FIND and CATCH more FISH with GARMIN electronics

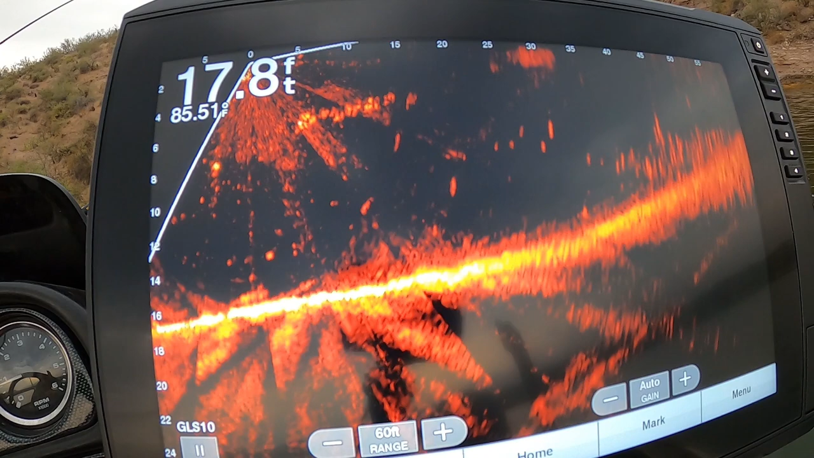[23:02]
On screen: depth 17.8 ft
It's set to go 60 feet out. So I get a pretty good judgment of how big a bass should be on there compared to how big a bluegill is.
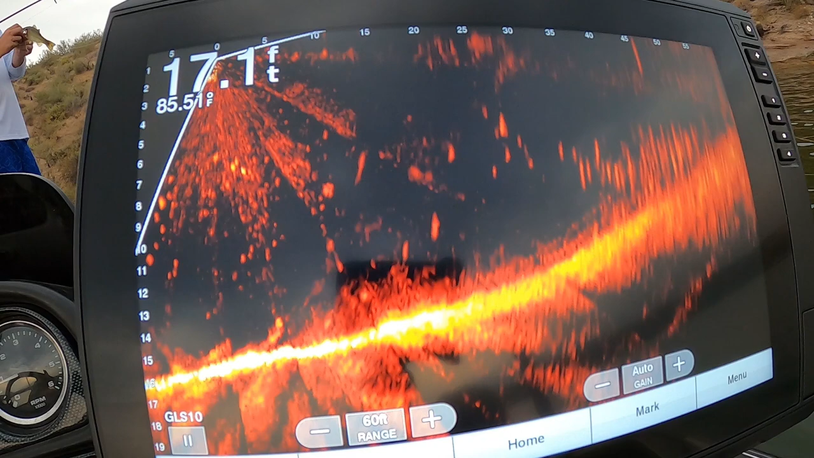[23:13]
On screen: depth 17.1 ft
Yeah, I think it took my worm.
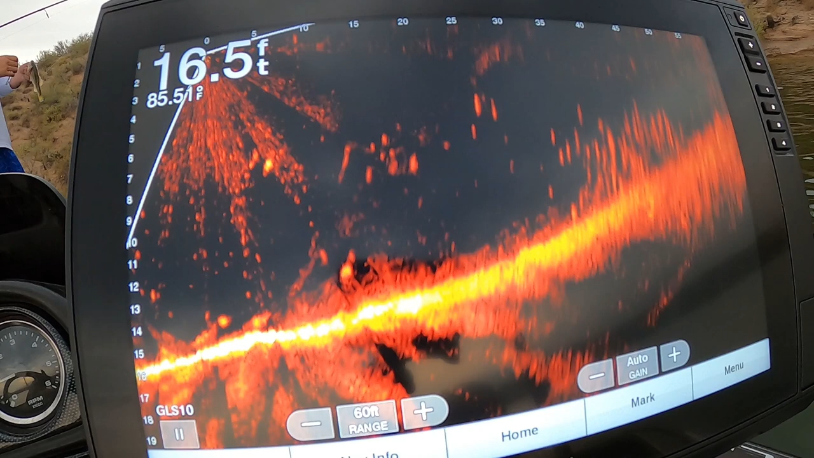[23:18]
On screen: depth 16.5 ft
So I always keep them at the same distance, you know, 60 feet out for the Livescope on the side imaging.
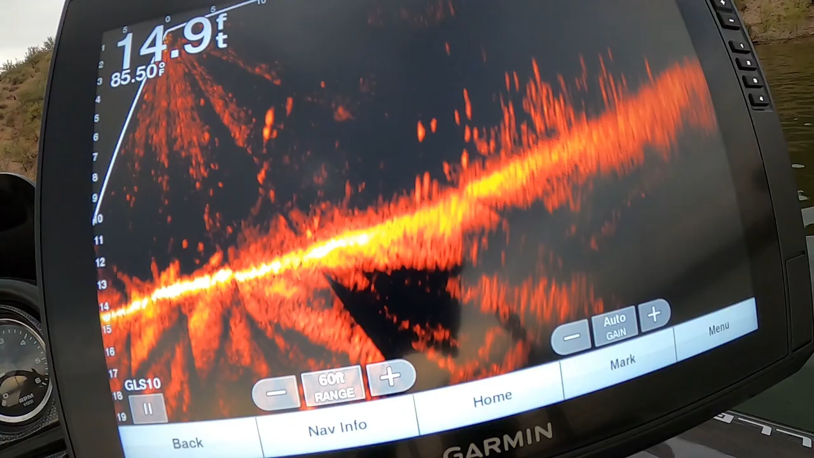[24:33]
On screen: depth 14.9 ft
You see those huge schools, and it's a lot easier to catch other fish with a Livescope when you're having a huge school like that.